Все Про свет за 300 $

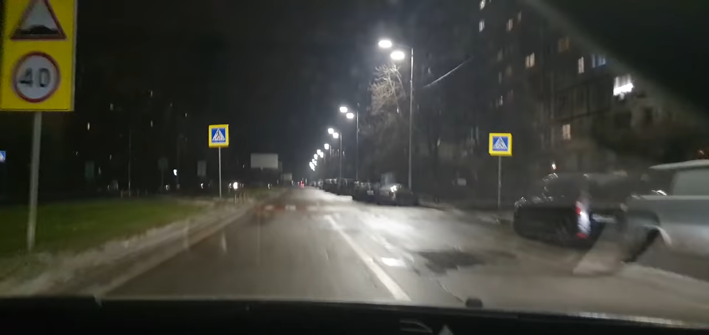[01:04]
какое оно одно, какое другое Почему для сравнения, потому что я уже понимаю, что скоро я поеду к парням делать свет Вот на всякий случай вот здесь свет горит, вернее светит Вот я его выключил Сейчас я еду полностью с выключенными фарами Вот здесь я его включил То есть где-то что-то чуть-чуть видно Ну, сказать так, чтобы видно классно Ну, сейчас мы, наверное, еще и протрем